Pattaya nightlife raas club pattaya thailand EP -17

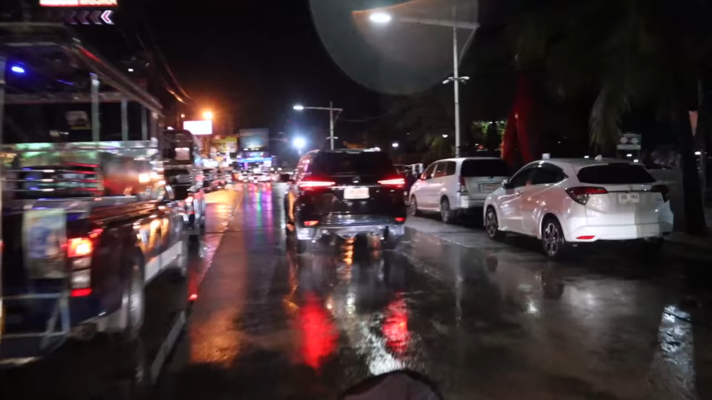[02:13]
आगे का नज़ारा देखो, ये पूरा बीच रोड, बारिश हो रही है गुरु, तब पर बीच रोड पे एकदम मस्त मस्त कन्याएं खड़ी है आज।